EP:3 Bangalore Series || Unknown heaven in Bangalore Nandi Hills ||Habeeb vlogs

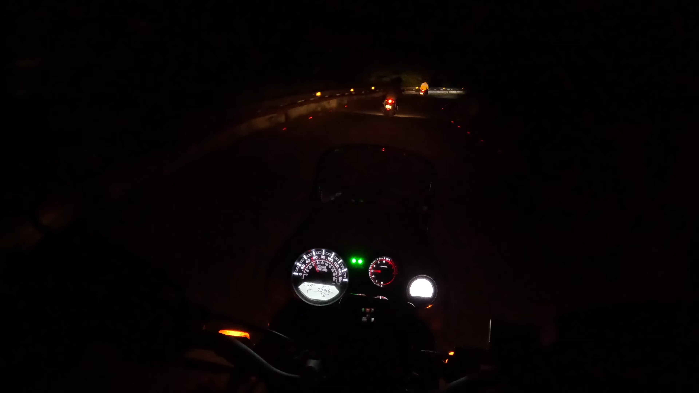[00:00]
മഞ്ഞളിച്ചെന്ന് പറഞ്ഞില്ലേ, അത്രക്കും ആൾക്കാരാണ്. ഞാൻ പ്രതീക്ഷിച്ച പോലെ ഒന്നുമല്ല. അപ്പൊ ഇതിന്റെ മുകളിൽ എന്തോ വലിയൊരു സംഭവം ഉണ്ടല്ലോ. ഇവിടെ നോക്കി നോക്കി
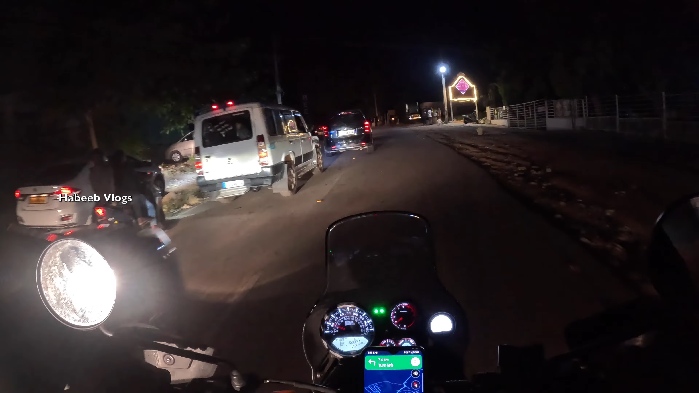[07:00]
ബോർഡർ തുറക്കാൻ വേണ്ടി കാത്തു നിൽക്കുന്ന ആൾക്കാരാണ്. ഇവിടെ ചെക്ക് പോസ്റ്റ് ഒക്കെ ഉണ്ട്, അത് തുറക്കാൻ വേണ്ടിട്ടാണ് ഇവരെല്ലാരും ഇങ്ങനെ കാത്തു നിൽക്കുന്നത്.
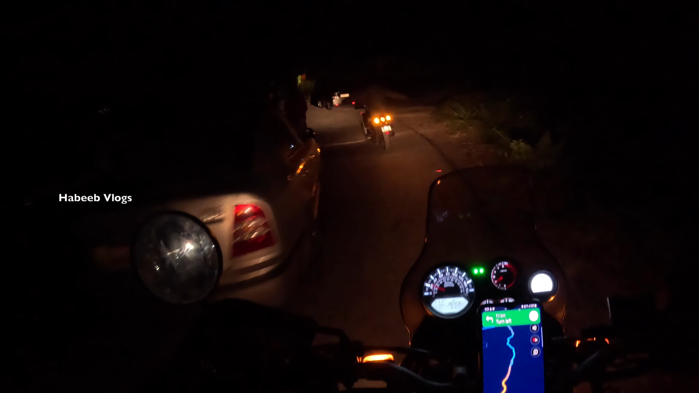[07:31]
സൺഡേ അല്ലേ, സൺഡേ ആയതുകൊണ്ട് തന്നെ
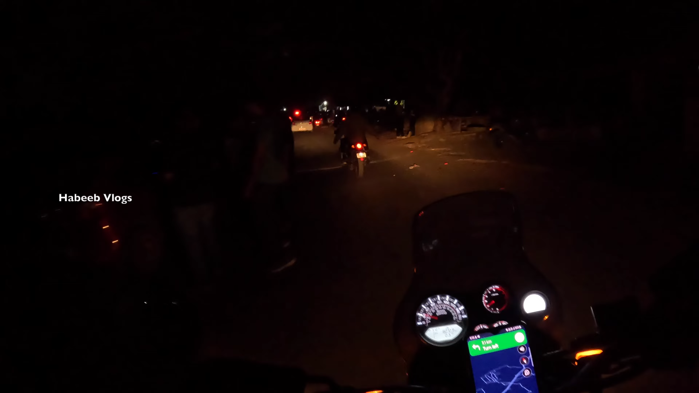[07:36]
എന്റെ ഈവന് നല്ല ക്രൗഡാണ് കേട്ടോ ഇവിടെ.
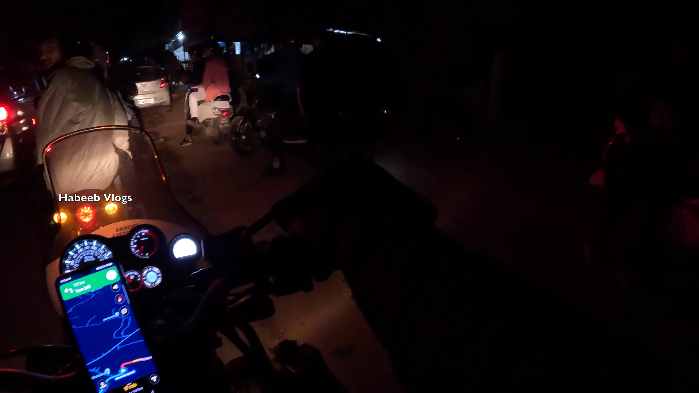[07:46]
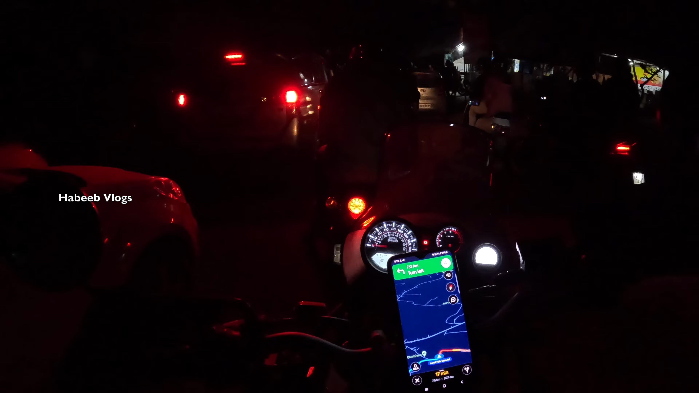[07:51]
ഇതാണ് ഇപ്പൊ ഇവിടുത്തെ അവസ്ഥ. അപ്പൊ മുകളിൽ പോയ മൊത്തം ക്രൗഡായിരിക്കും കേട്ടോ.